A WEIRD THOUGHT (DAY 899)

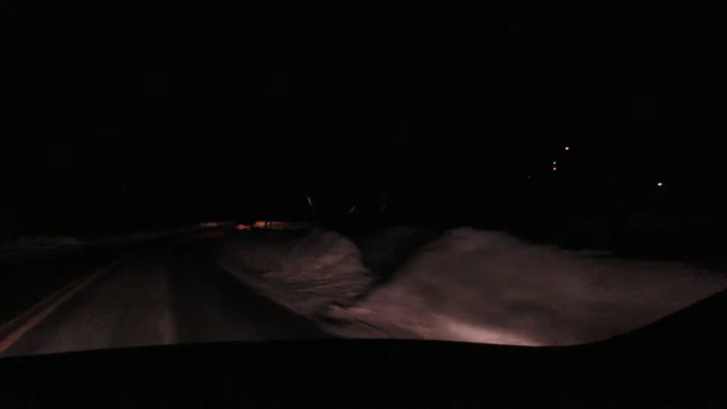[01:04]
Okay, I think we're good. Good luck. Man. I'm glad they actually stayed on the side of the road and didn't try to dart out in front of me.